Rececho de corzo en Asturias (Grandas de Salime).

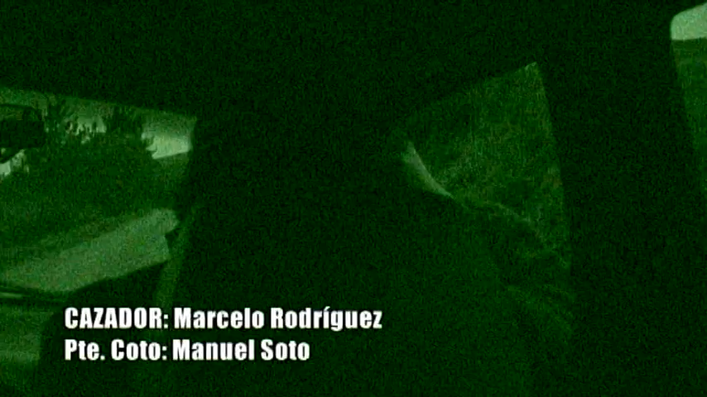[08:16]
Uma corça à direita, grande, mas já não a vejo.